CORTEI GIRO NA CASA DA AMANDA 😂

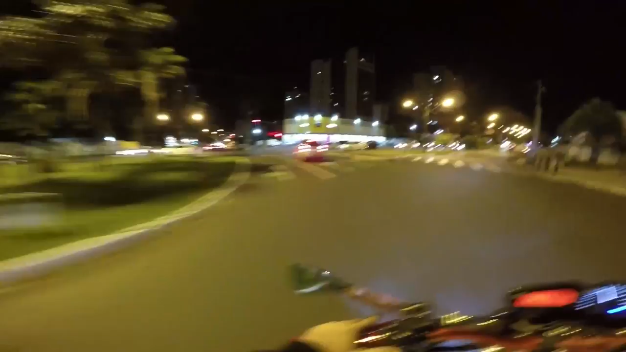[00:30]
E vamos passar na porta da faculdade mano? Pra ver se tem algum rolê louco, tá ligado?
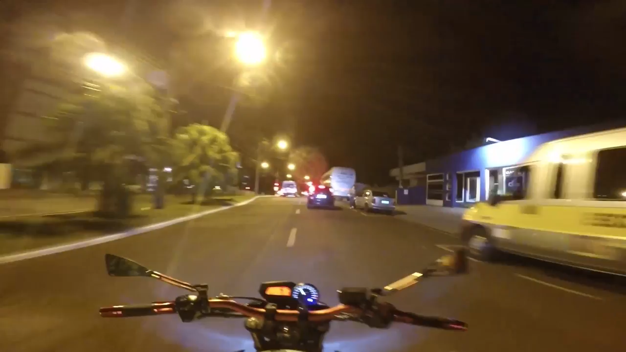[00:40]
Pra ver se tem alguma coisa, eu não sei se eu vou acertar o horário da saída, mas agora é 10h20 da noite, o horário mais ou menos é esse Por que que eu tô passando 10h20 aqui? Porque eu vou lá na outra também, tá ligado?
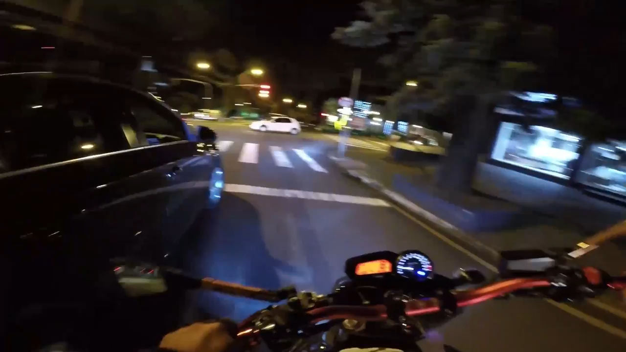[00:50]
E daí pega tudo no mesmo rolê, se pegar ruim aqui pega bom lá, se pegar ruim aqui pode pegar ruim lá também, tá ligado? Não é zarado, pode dar ruim em tudo Então mano, quando é eu que tô dirigindo,
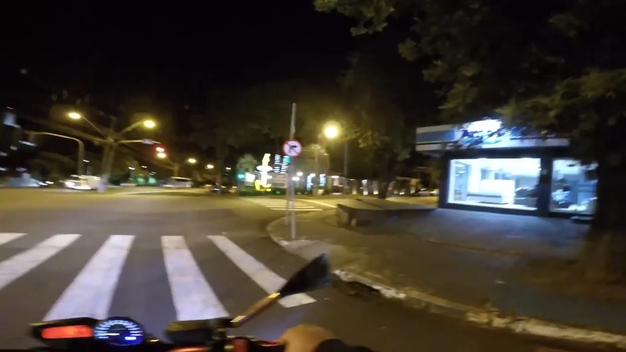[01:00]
fio santo, não desconfia não mano, pode dar merda a qualquer momento, cês tá ligado? E mano, se você é novo, se inscreve aí no canal, cê não vai se arrepender, é de graça, tá ligado? É só chegar e se inscrever, fio, cê não paga nada, nada! Te juro mano, não chega nem um boleto depois pra cê Novinha tem, vixe marido Já chega causando em tudo já mesmo, tá ligado?
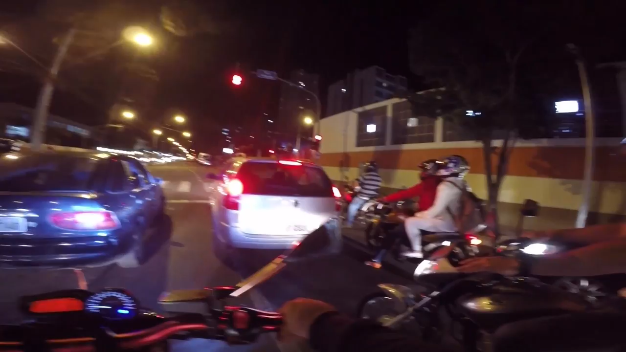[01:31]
É, pegou bem horário a saída do bagulho, mano, tá lotado de gente Lotadão Mulher tem também aqui Vixe, aqui é o fervo, rapaz Vê se tem nessa faculdade aqui